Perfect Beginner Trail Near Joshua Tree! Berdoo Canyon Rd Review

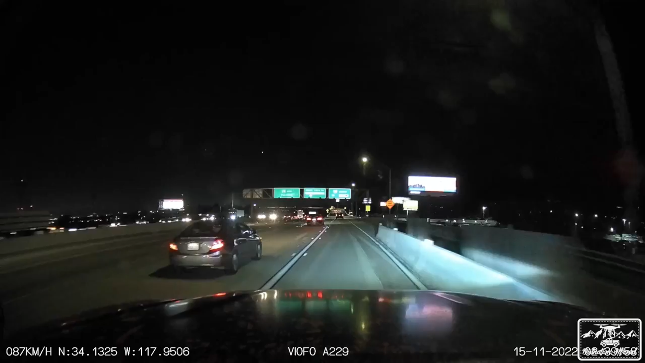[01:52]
The Sony Star's 5-megapixel sensor also records in night vision, giving you great visibility in the dark. It's powered by USB Type-C, or a hardwire kit, which is sold separately, but we'll be installing in this video. Also has various different parking modes, such as auto event detection, time lapse, and low bitrate recording.